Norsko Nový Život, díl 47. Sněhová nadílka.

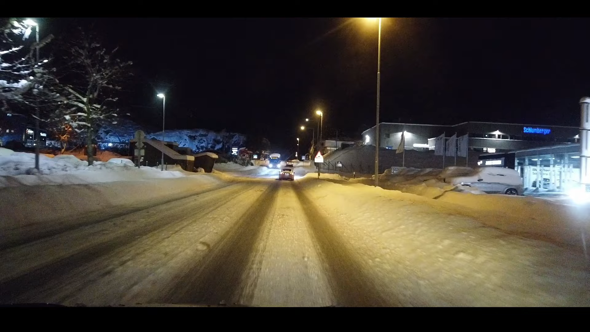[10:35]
A můžete se dokoukat, tohle je cesta, já jsem tady vlastně tam vysadil přítelkyni, tadyhle za kopečkem tak pracuju já, můžete se zase podívat na takový ty krásný hromádky, které tam budou. A myslím, že to funguje jako všude jinde, jo. Nejdřív se uklízí prostě od sněhu takový ty státovky, že jo, ty hlavní silnice, pak přijdou na řadu tuhle ty vedlejší, které jsou taky docela frekventovaný.